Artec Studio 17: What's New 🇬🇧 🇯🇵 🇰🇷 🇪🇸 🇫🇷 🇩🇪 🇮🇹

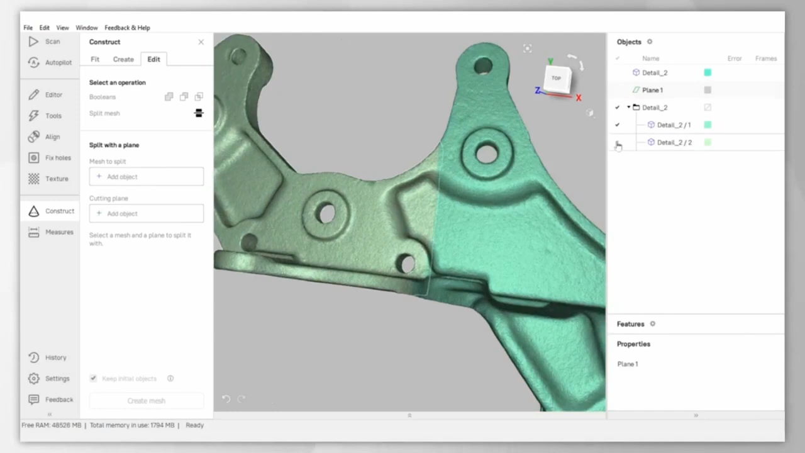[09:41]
and effectively it will be specifically useful for additive manufacturing professionals who need to be able to precisely break down an item into manageable chunks for further 3d printing
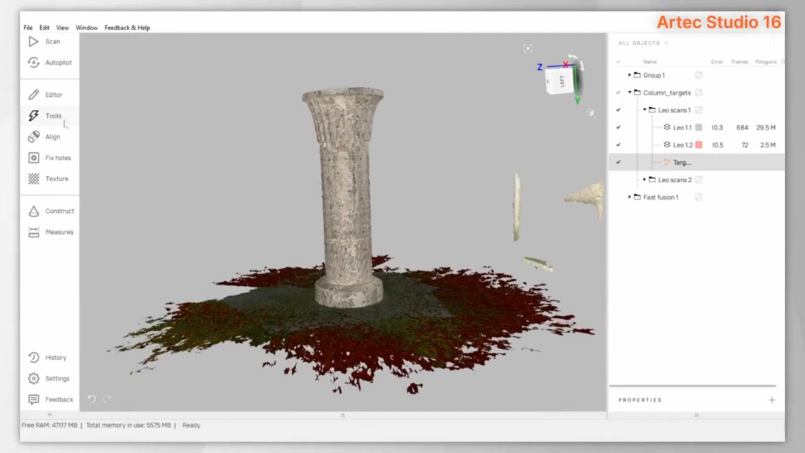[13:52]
previously artex studio had the ability to import a target cloud and scan or perform global registration using it however these targets were not displayed in the main 3db window during processing and it was impossible to work with individual targets
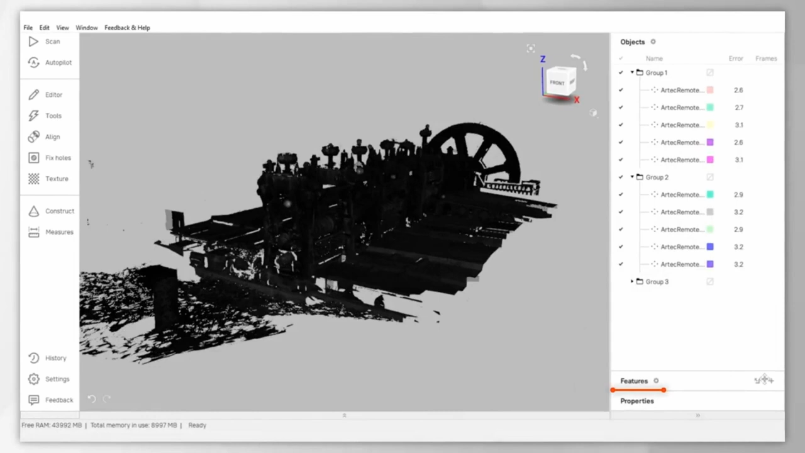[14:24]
panel features once global registration with targets is done you can evaluate the variations
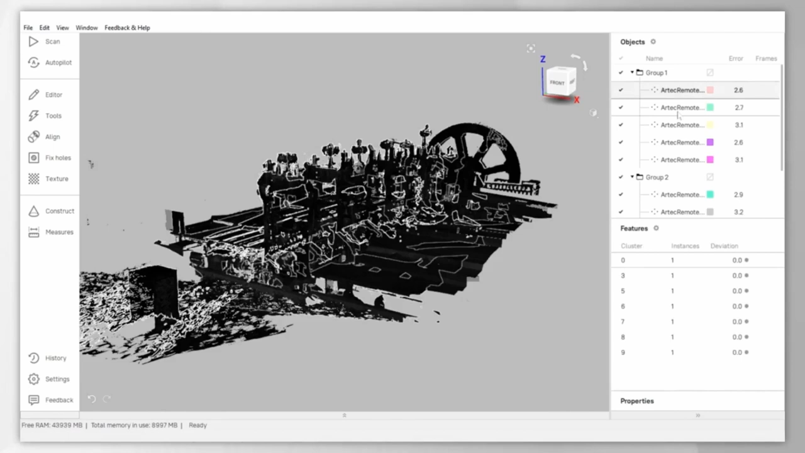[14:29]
of every particular target and exclude bad ones from further global registration by removing it
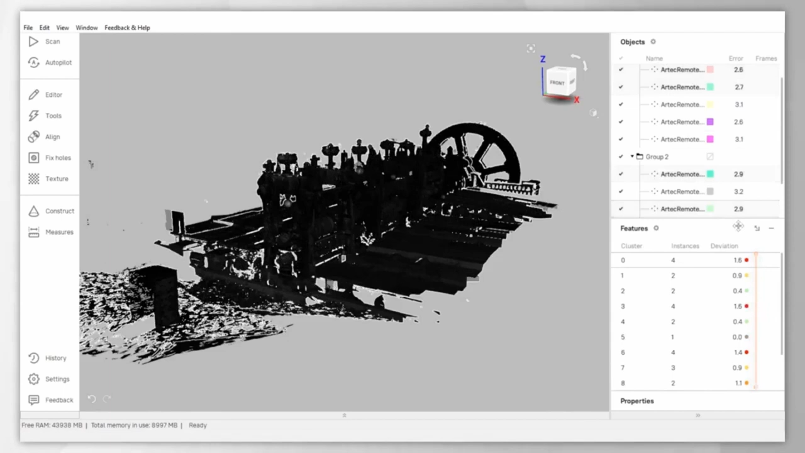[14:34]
deviation is also shown visibly on the scan the size
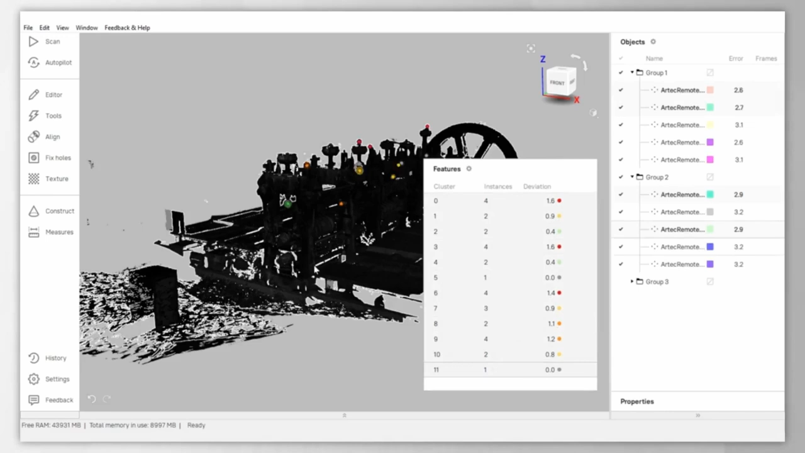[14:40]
and the color of the target represents how much it deviates from the reference position
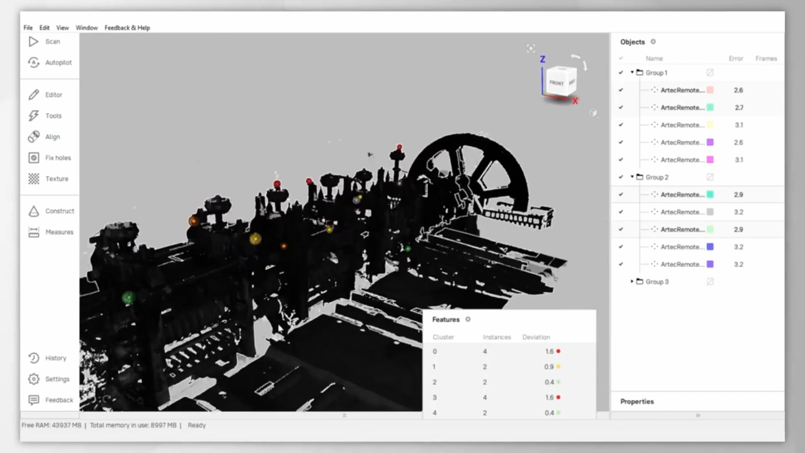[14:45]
if
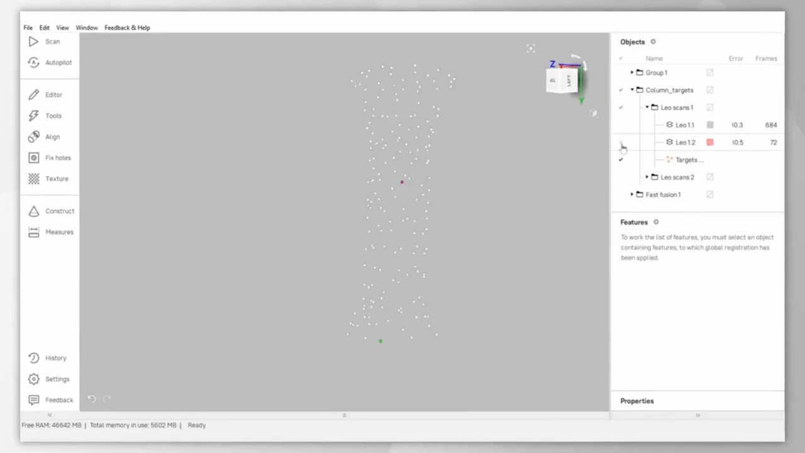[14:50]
you were scanning with a target cloud and it is selected together with scans the deviation is calculated against the corresponding imported reference target cloud
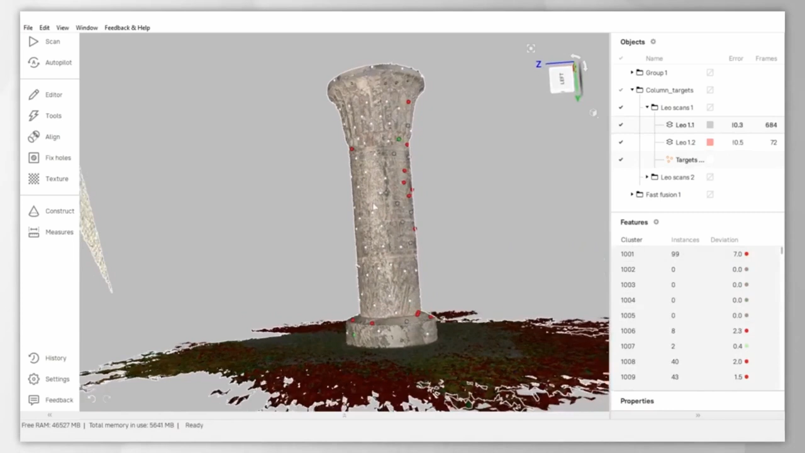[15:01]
if there was no reference cloud and we are running registration by targets the deviation is calculated against the mean average and is shown when the scans are selected
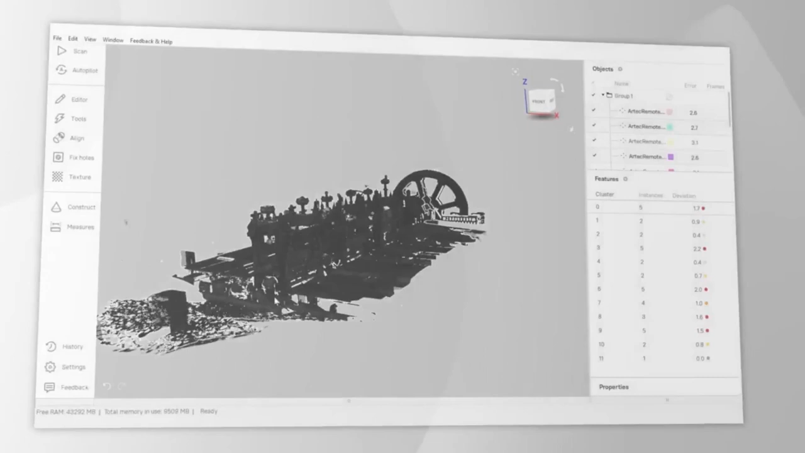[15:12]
corresponding targets and all frames are grouped together into
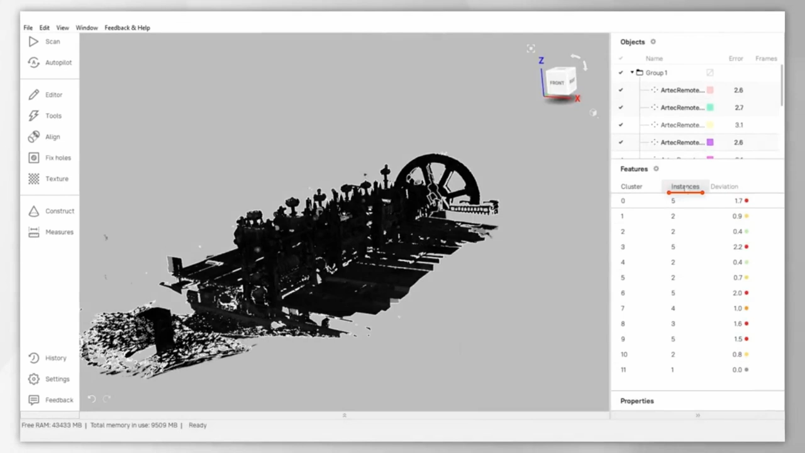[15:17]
instances you can see deviation of the entire instance or select a particular one
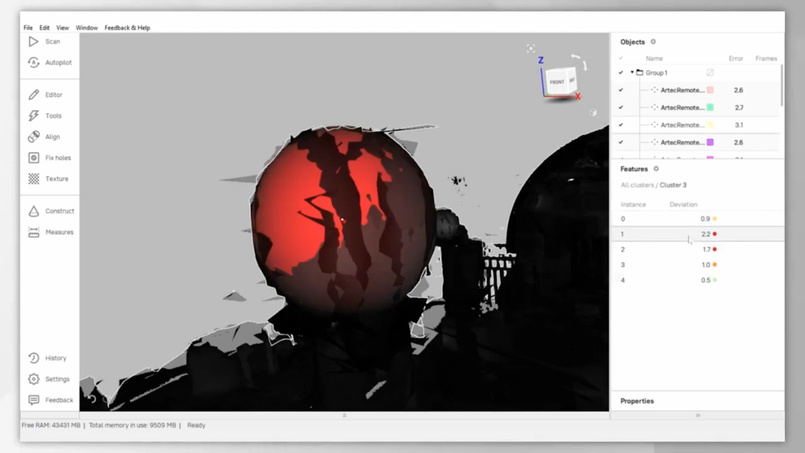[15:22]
to analyze deviation of every target inside that instance
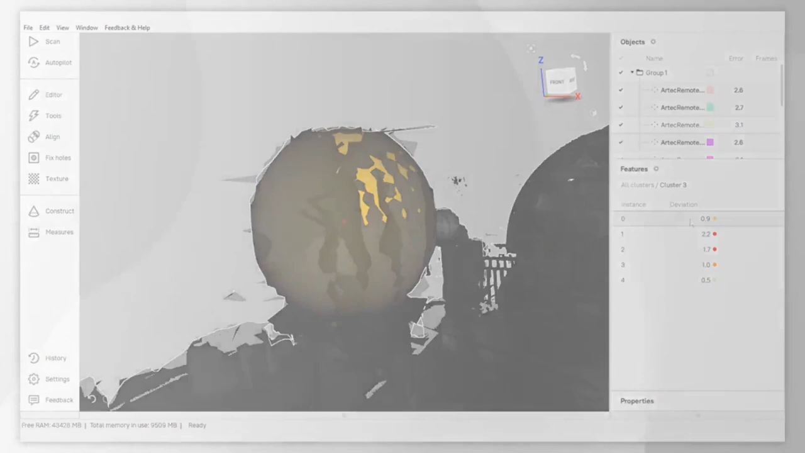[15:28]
another possibility is to generate a target cloud from a set of selected targets on the scans and measure distance between particular targets to generate a new target cloud from the existing one select the targets you need in the features workspace panel and right click on them
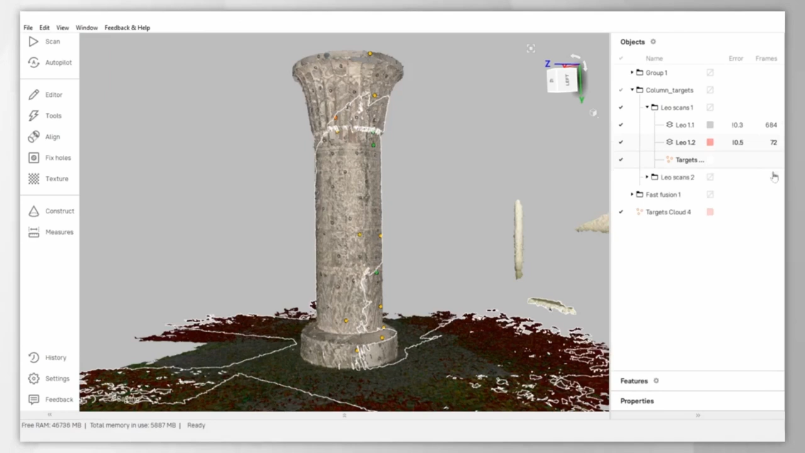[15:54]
in the menu that appears you need to select the create targets cloud option you can also select the target cloud created in this way along with the scans and see the deviation calculated from it
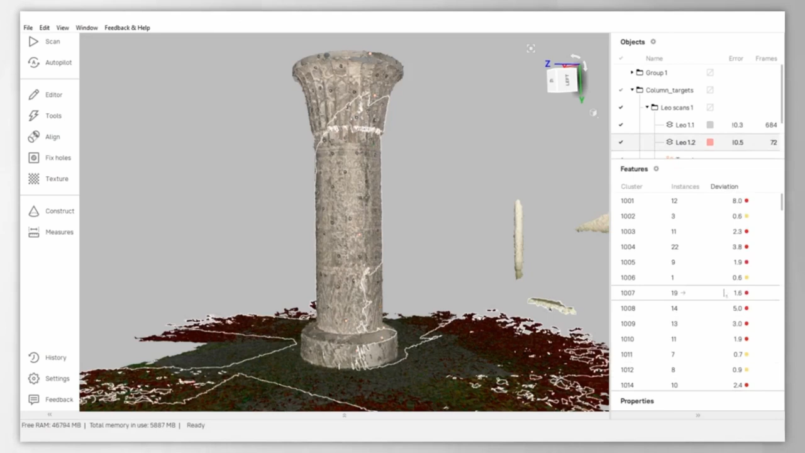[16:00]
if you need to measure the distance between particular targets go to the measures menu after pressing the distance button select any two targets and the linear distance between them will be displayed in the panel
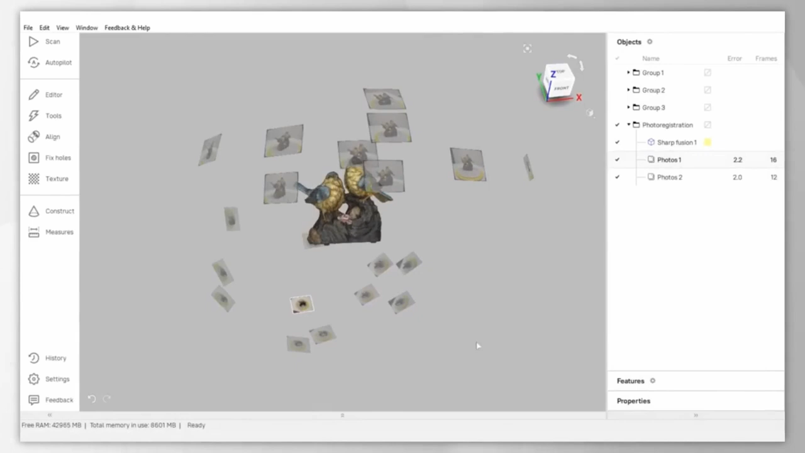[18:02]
able to access registration quality of each individual picture and see the entire list of pictures in the data set
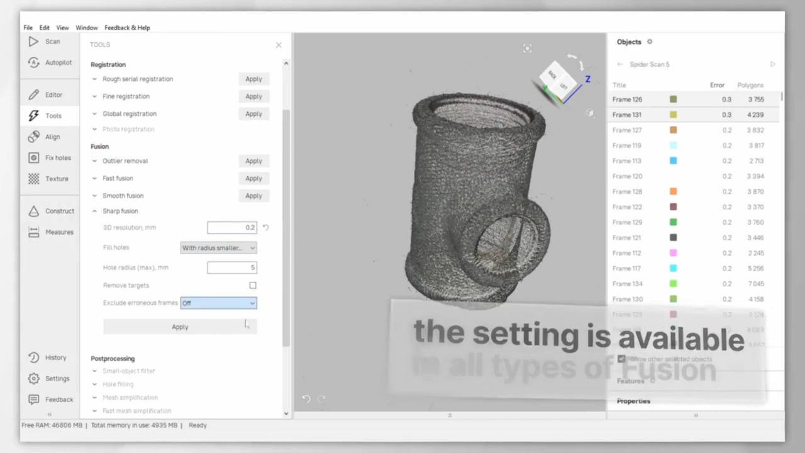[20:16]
create your fusion with only the best frames in the scans
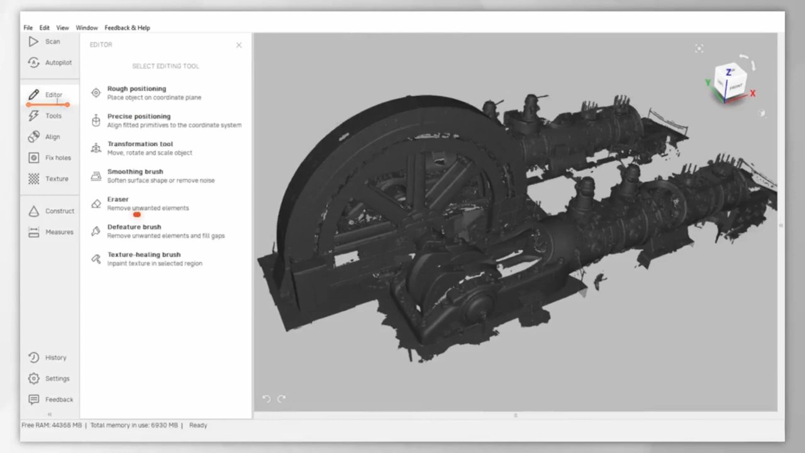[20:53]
here it is artex studio 17 features a new eraser selection mode that enables instant hassle-free selection of separate areas of
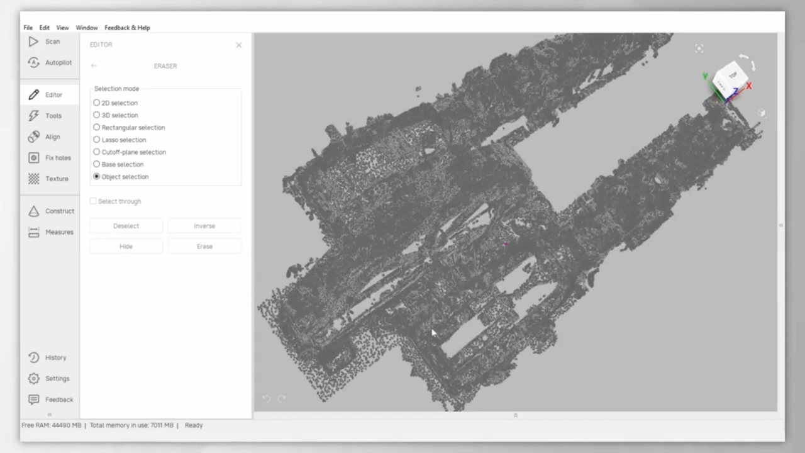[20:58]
the model it allows the users to save time on removal of the separate
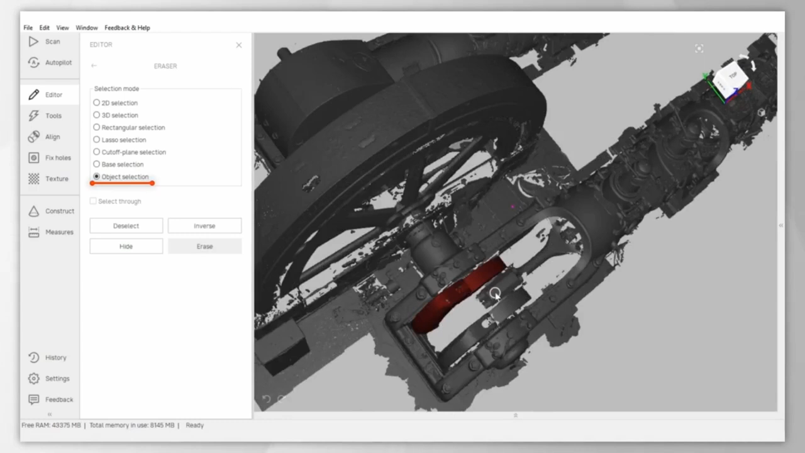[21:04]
parts of the mesh whether it's a small bit of noise or a large unwanted object which was scanned with ray
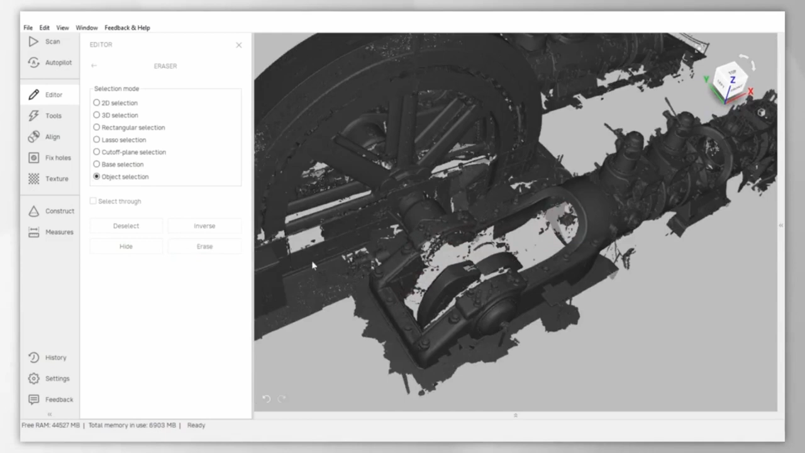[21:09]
the tool can be especially useful when working in artex studio 17 with large models containing many separate parts or when using the least biggest object option or the small objects filter is not suitable
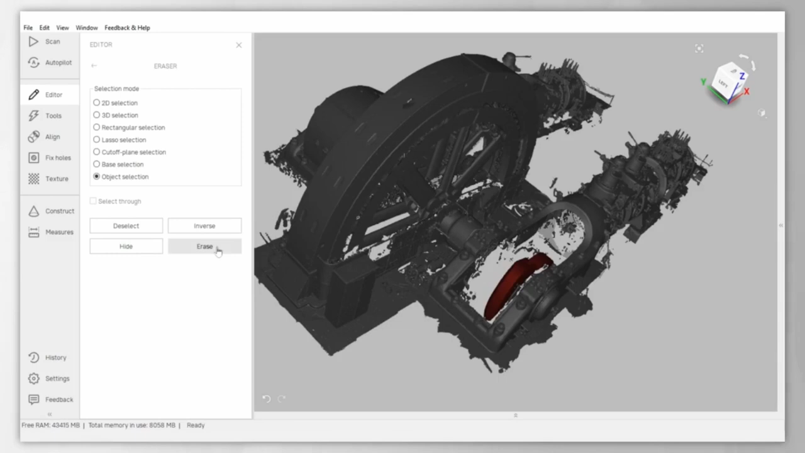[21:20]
here actually you could see like a huge object that was scanned with ray of course uh it's